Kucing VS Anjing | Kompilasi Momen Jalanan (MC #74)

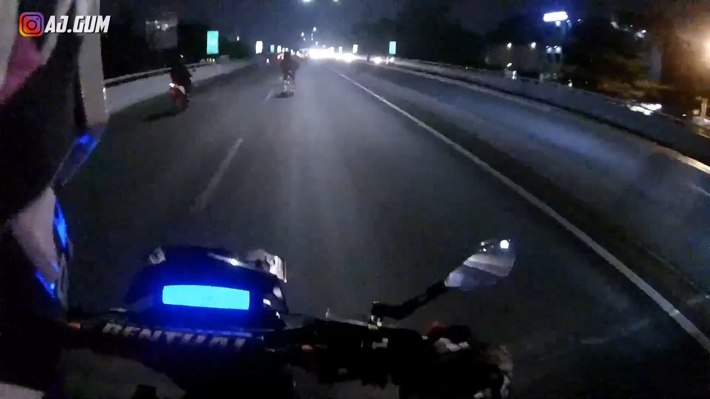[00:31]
Hujan tadi di sini. Like seriously? Perasaan tadi pas di sini gak hujan deh. Okay.
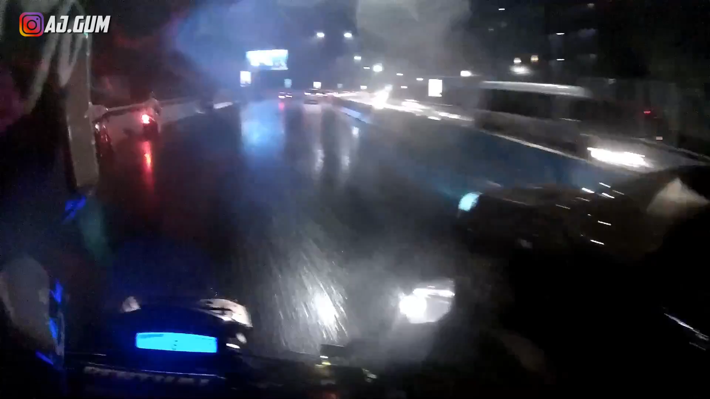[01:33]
Buru gila. Ini langsung gede. Tadi di luar sana gak hujan, kemudian gerimis, dan sekarang gede hujannya. Oh my god, oke deh. Oke deh, kita tes ya ini hoodie-nya, what the heck.
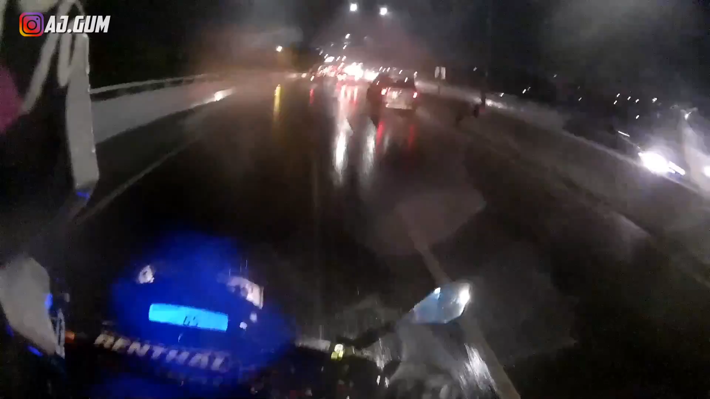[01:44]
My local brand. Kalau pakai hujan itu apakah langsung basah atau enggak gitu. Ya basah sih, basah pasti ya.
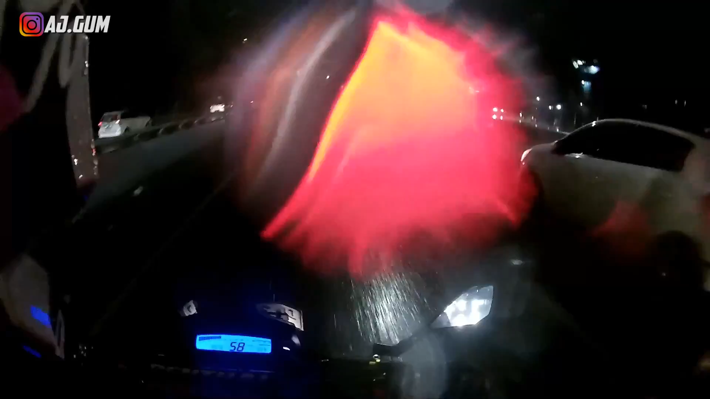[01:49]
Tapi kata ada yang testimoni juga, katanya enggak cepet basah gitu. Alright, let's test it.
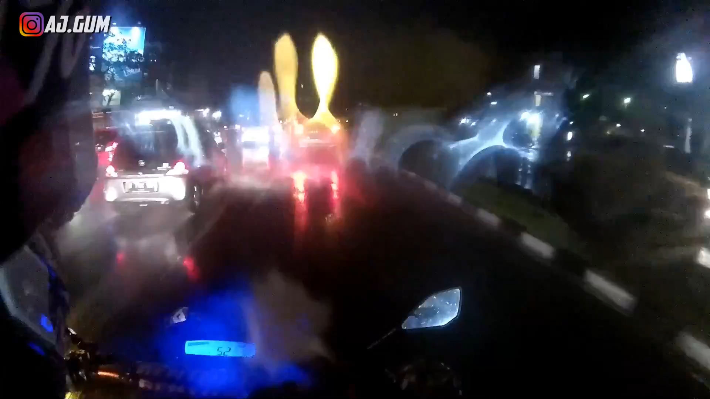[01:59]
Ya, hujan-hujanan, yeay. Aduh, hujan-hujan ini santai aja lah.
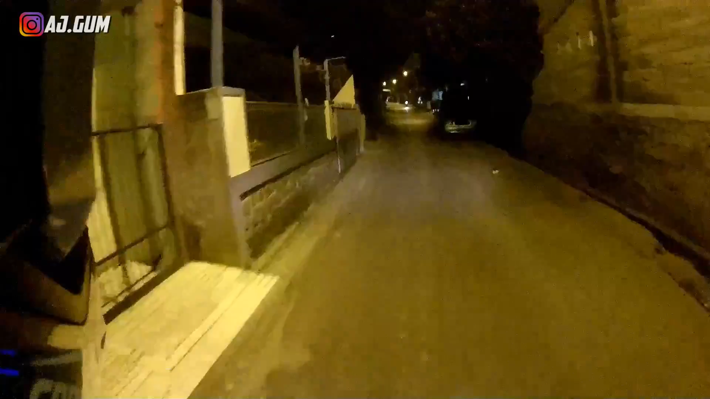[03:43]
Wow, oh my god, what is that? Kenapa harus ada balok? Kenapa harus ada apa tuh namanya, paving block satu doang, malah makin bikin bahaya.
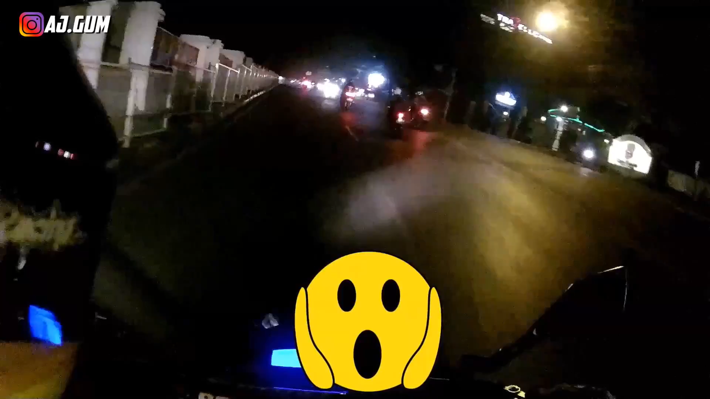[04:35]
Kucing mau nyebrang, ya Allah, itu.